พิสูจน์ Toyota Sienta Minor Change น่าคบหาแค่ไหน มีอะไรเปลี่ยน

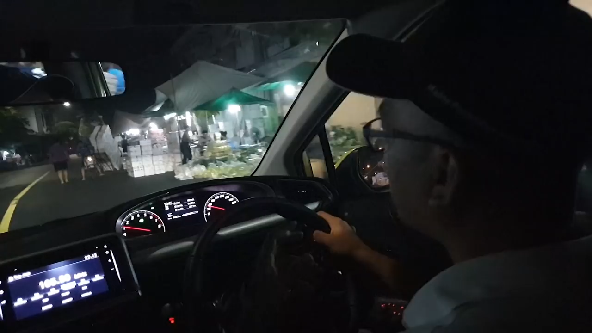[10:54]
ก็ไม่ได้เป็นรถที่ขับสนุกสนาน แต่ประการณ์ไดอันนี้ ในความเห็นผมนะเมื่อเทียบกับรถที่เป็นอย่าง V-Ort ที่ใช้เครื่อง 1.
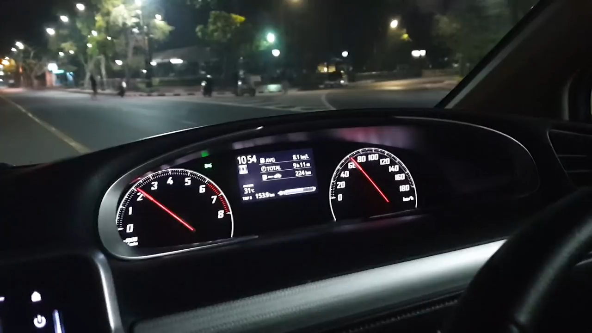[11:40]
ข้อดีส่วนหนึ่งของการเลือกใช้เกียรซีวิธีในแน่ของอัตราการพระทวงน้ำมันจะช่วยได้นะครับอย่างคันนี้ครับ ผมวิ่งมาแล้วก็ประมาณ 150 โล ส่วนใหญ่ใช้งานในเมืองรว่าอยlichenรว temps ร้วนเลยนะครับ ใช้งานในเมือง มีวิ่งทางดวนนิดหน่อยมีวิ่งท
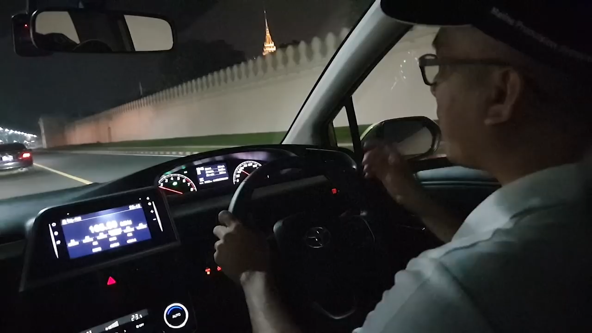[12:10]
างเยายอ 我們นิดหน่อยครับ น้อยมากแต่ส่วนใหญ่คือใช้งานในเมืองเลยฮะก็อัตรากำละพวกน้ำมันเฉลี่ยอยู่ที่ 8.